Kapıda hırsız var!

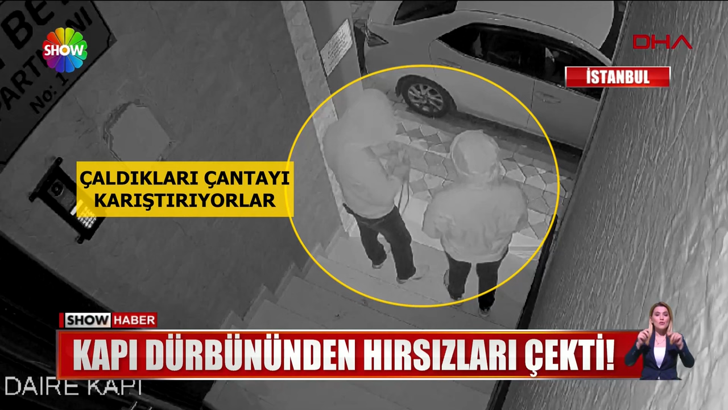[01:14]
Polis şimdi kapı dürbününden kameraya yakalanan bu hırsızların peşinde. Üç ay falan önce ayakkabıları çalmışlardı.